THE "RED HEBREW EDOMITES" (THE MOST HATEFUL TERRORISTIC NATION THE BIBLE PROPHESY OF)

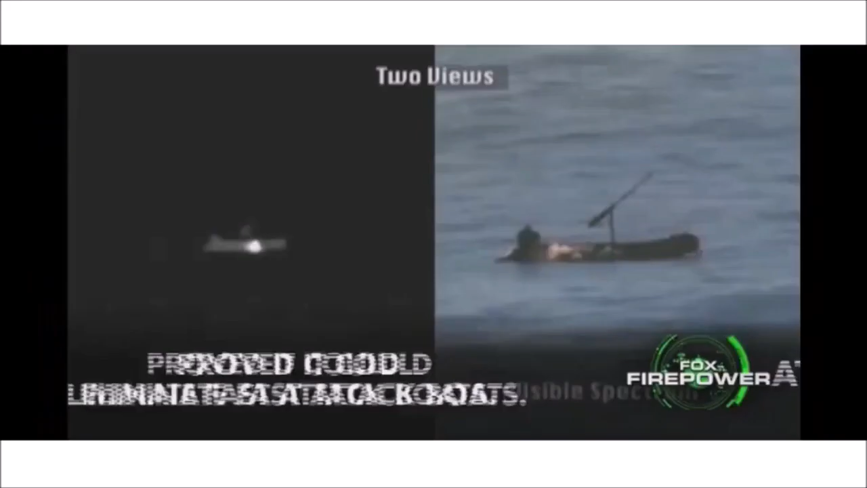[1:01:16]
And in fact, Athena's sibling, Adam, a couple years ago proved that it could eliminate these fast attack boats. So if you imagine, boats start trying to swarm one of our ships, not a problem for this laser.
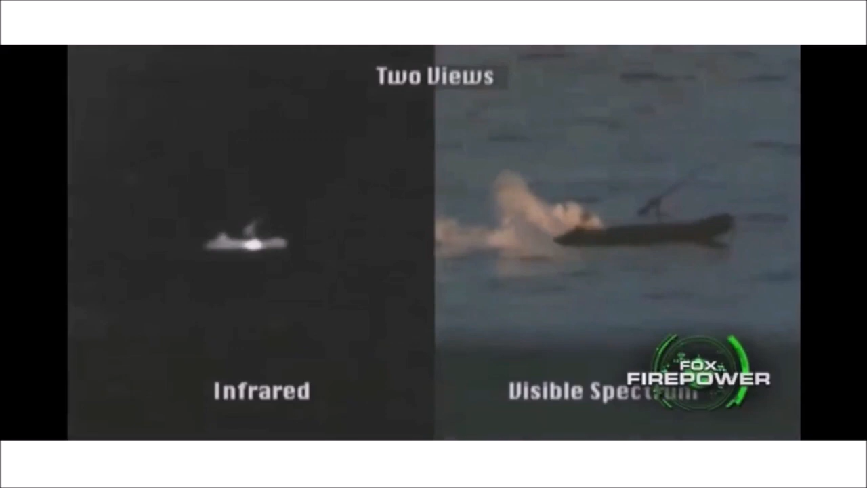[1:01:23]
Burns right through the hull. As you can see right there, it's burning right through the hull.